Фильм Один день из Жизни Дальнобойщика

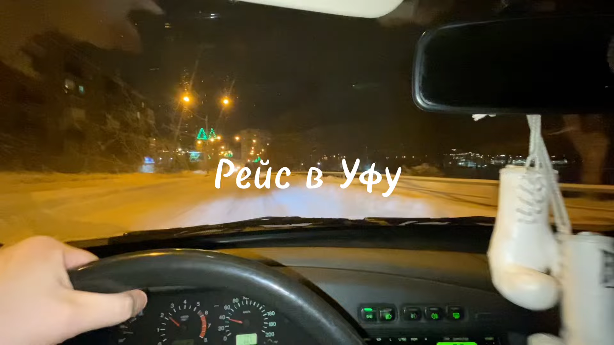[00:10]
едем по набережной на базе руслан уже ждет меня заправился
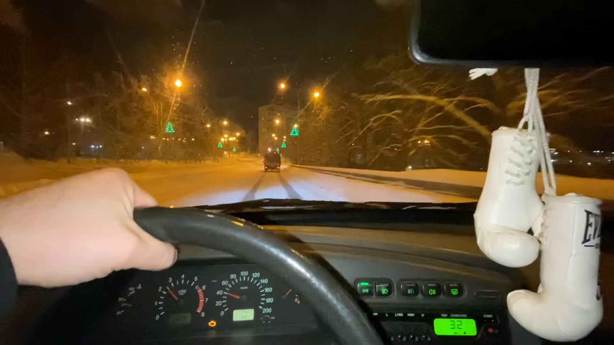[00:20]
кофе пьем и выдвигаемся в березовск стоит вся заснеженная а сейчас вот
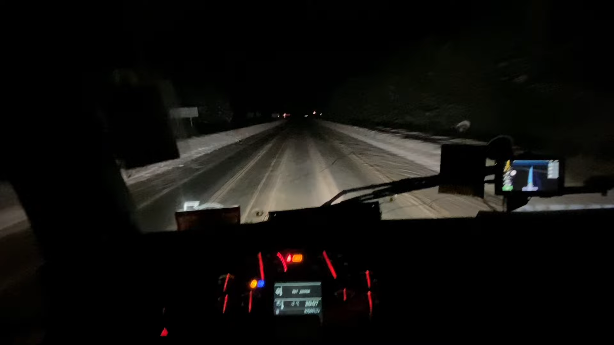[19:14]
ну все мы поужинали время 9 час вечера и мы выезжаем с нашей области приезжаем в республику Башкаркастан вот стела смотрите
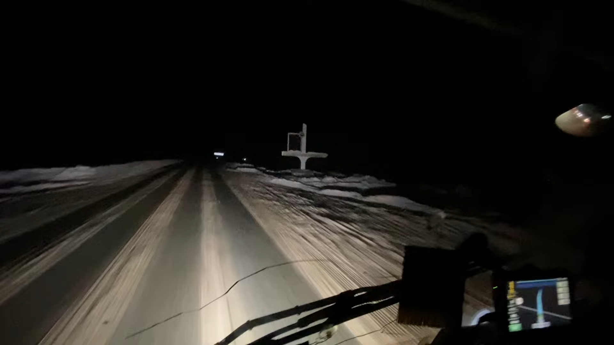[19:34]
все в Башкирии такие дела рамка весового контроля которая находится со стороны Красноуфимска в сторону Месогутова это чит Красноуфимска Месогутова там на карте ее можно посмотреть на сайте вот этих рамок весового контроля самая больная рамка вообще мне кажется из всех этих рамок она все кажет раздутый тент там не габарит
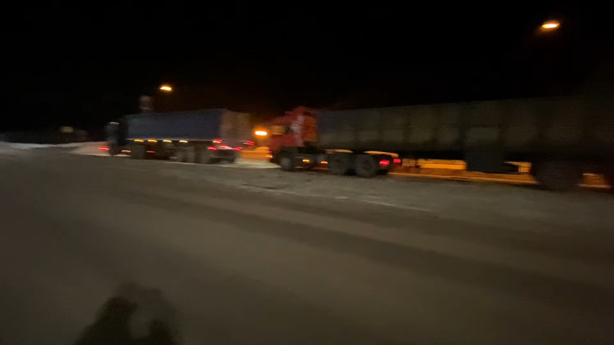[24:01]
камазик сдал назад сейчас попробуют его с парковки убрать но если не получится развернемся крутанемся что-то я за хвост его цепануда вытащу
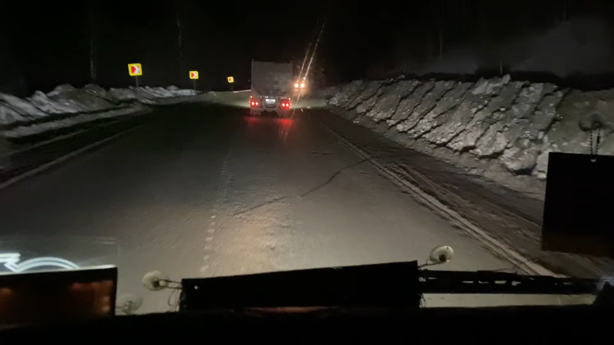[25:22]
ухверенная вся вообще просто вниз я вообще просто не понимаю ну вы что кто это следит за этим участком дороге поймаешь вам срать но это же нереально это же такую аварийную ситуацию создаете когда люди объезжают эти ямы
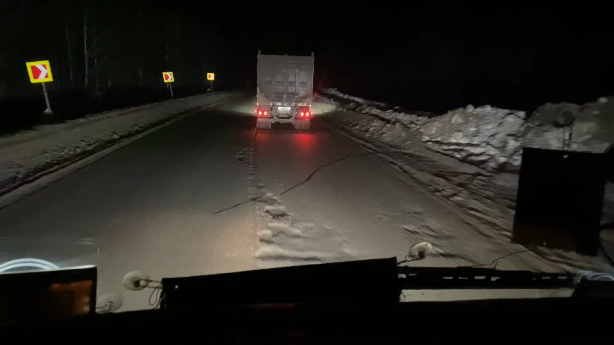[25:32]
алё ребята как меня может кто-нибудь услышит нет может до кого-нибудь этот видос дойдет но это же вообще жесть вам мало тут статистики аварии на этой трассе м5 вы не можете элементарные эти ямы заделать тут на грузовике влетаешь эти ямы колеса лопаются знаете что с легковушками будет